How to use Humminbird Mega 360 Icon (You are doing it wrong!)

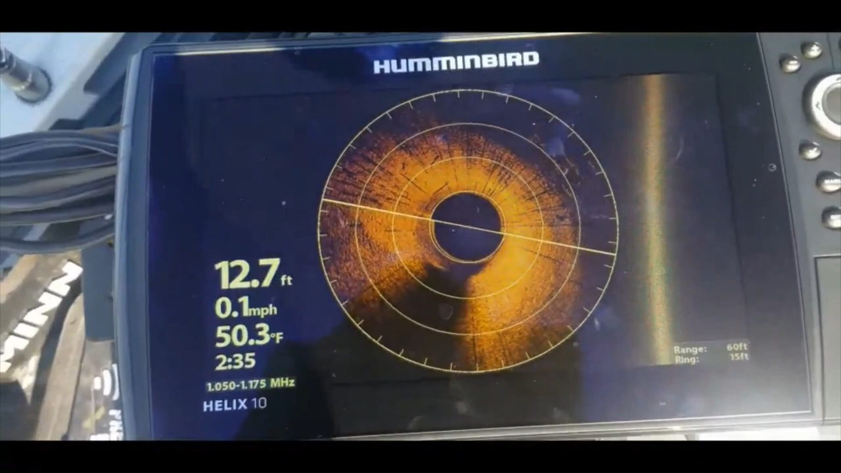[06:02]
On screen: depth 12.7 ft, water 50.3°F, speed 0.1 mph
was showing on this screen just in case uh it i didn't quite explain it clearly
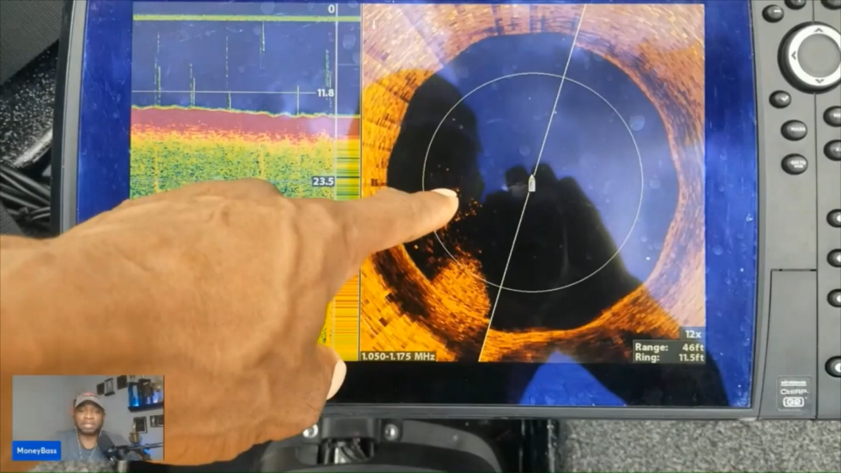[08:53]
finger where you see that bait ball at that is actually about right at the a little past the center of the boat so that may be um directly to the left of where the seats are at on the boat so you're not actually casting back into the left of the boat you would just cast over um just a little to the